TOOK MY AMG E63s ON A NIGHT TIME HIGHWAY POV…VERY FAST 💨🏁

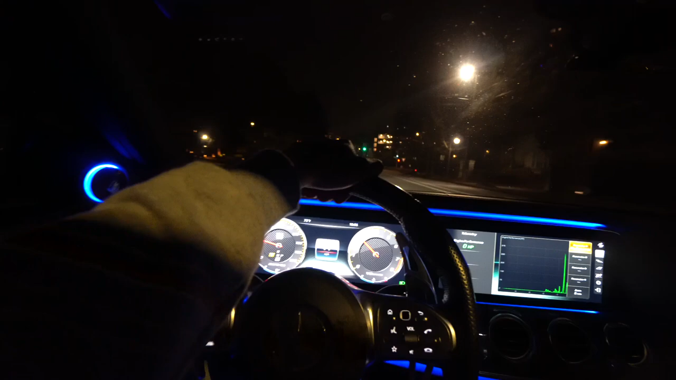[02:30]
I want to get a 0-60 run in. Nah, this thing is a rocket, bro. Hey, man. This thing is an absolute jet. I'm not even gonna hold y'all. Here we go.
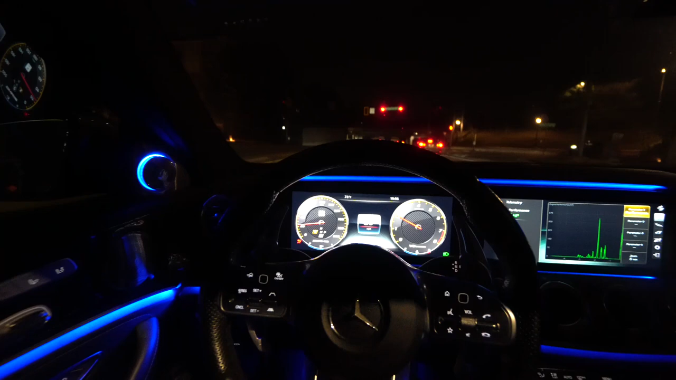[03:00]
Y'all do me a favor. Y'all time my 0-60. Oh my God. Not that time, bro. I took off slow as hell. I ain't gonna lie. I took off pretty slow. We're gonna go ahead and throw it in Sport Plus, but we're gonna be in comfort suspension on top, so that way. That way we can open up them valves, man.
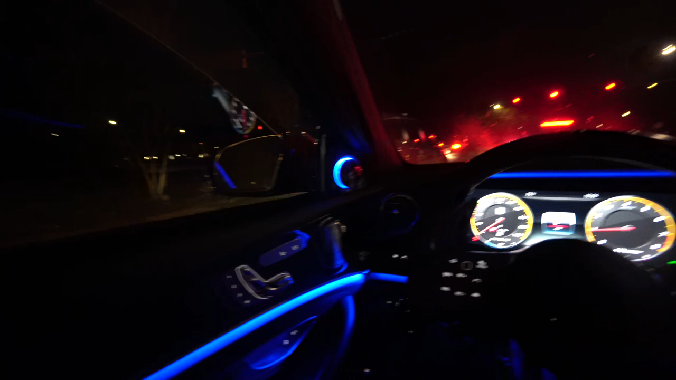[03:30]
I do wanna hear the engine. I ain't gonna lie. You gotta open up the valves, bro. Hey man, as y'all can see, man, I'm setting a new wave, man. Everybody wanna go AMG cause of me. You know what I'm saying? I expect y'all boys to see a lot more of these AMG videos from other YouTubers across the platform.
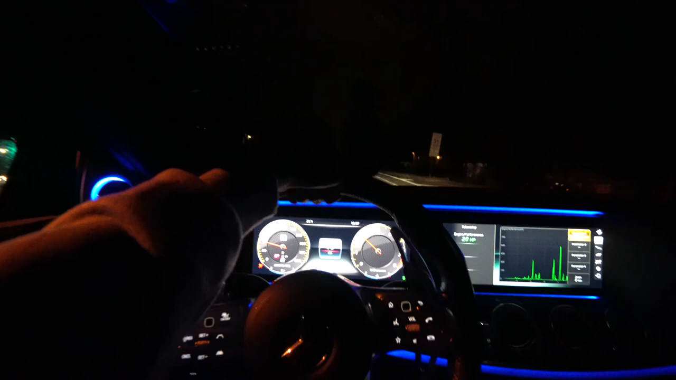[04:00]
You know what I'm saying? Somebody up here with their hazards off. I mean, hazards on. What am I doing?
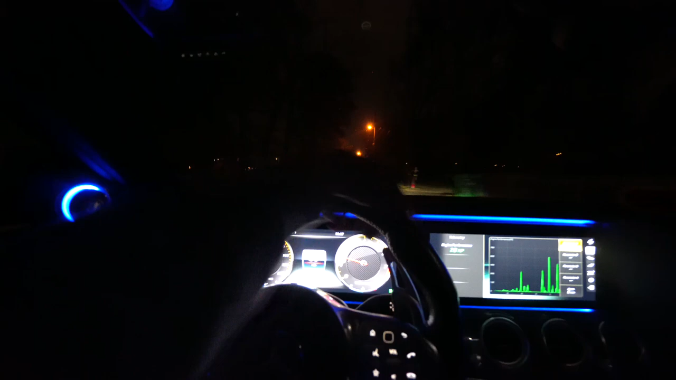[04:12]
Hey! Oh my God, that house looks so nice. Woo! Oh boy, this thing be ready to get up and go.
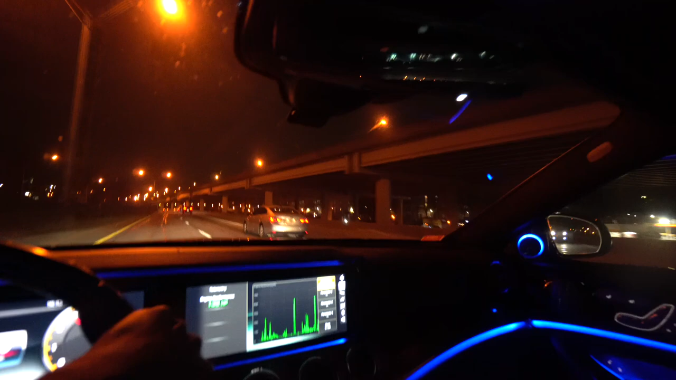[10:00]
fuck. Get off of my tail, dude. Definitely a BMW behind us, and I don't know what he wants. He must want to get gap. He gonna need gap insurance fucking with me.
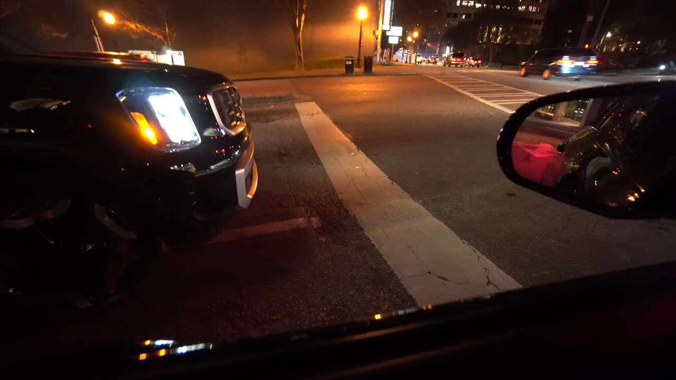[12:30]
This nigga literally in two lanes, bro. His car is split down the middle. What the fuck? You can't make it up, man.
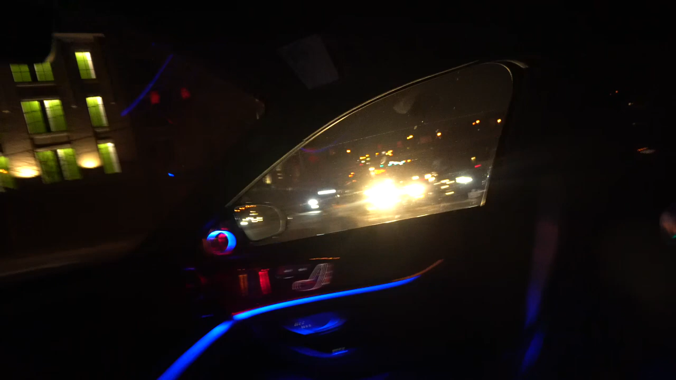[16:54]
I was about to say, oh my God, I'm about to hit that nigga.
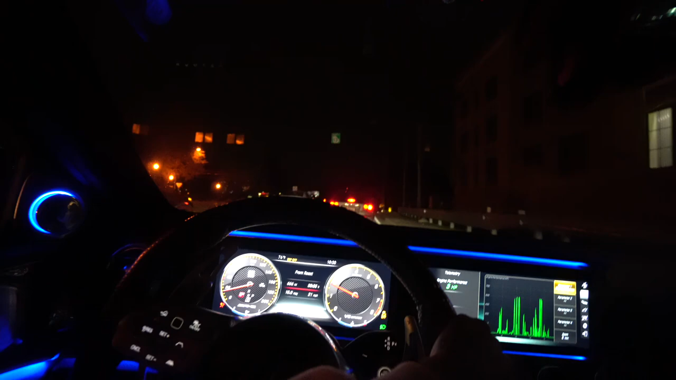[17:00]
Oh look, it's a little GT. It's a little GT. It's a baby GT. Saying we do got the GT gapper. We got the GT gapper. What is that? Oh, 53. That shit is slow as hell.
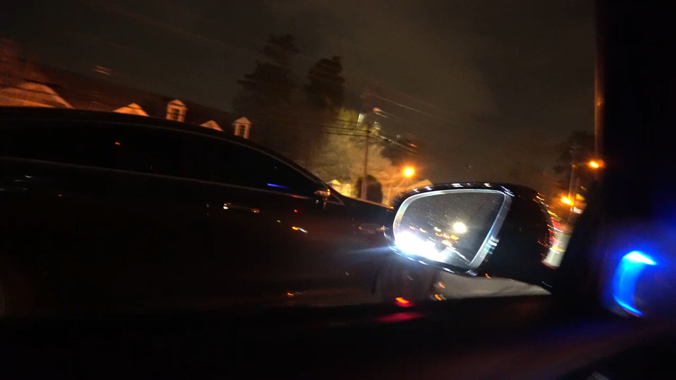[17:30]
That shit is so slow.
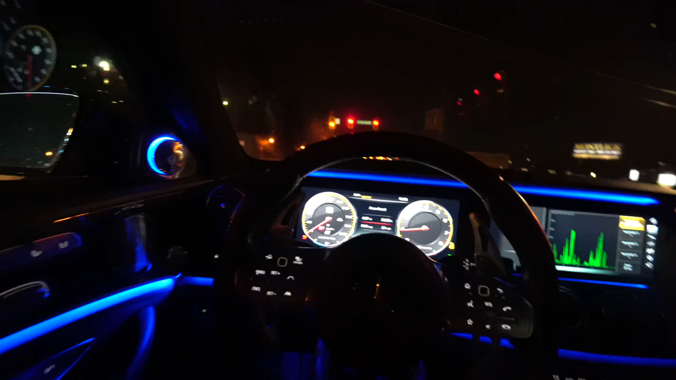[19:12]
What about the customers? I wanna wait for that little GT. I know he back here somewhere. I'll get over. I wanna wait for the little baby GT before I go get some gas. I know he back there somewhere. Look, Brookhaven got a Mustang. They got an EVAC.
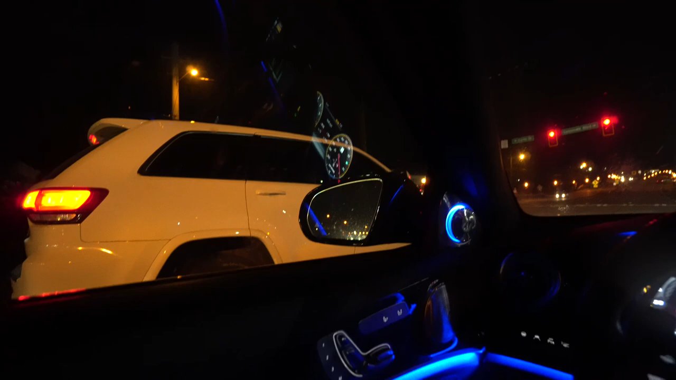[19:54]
I will gap your ass. I will gap you, bro. I'm not even gonna hold you. I'm finna gap this raggedy ass shit. Fuck out of here, nigga. wrong with you? What's wrong with you, bro?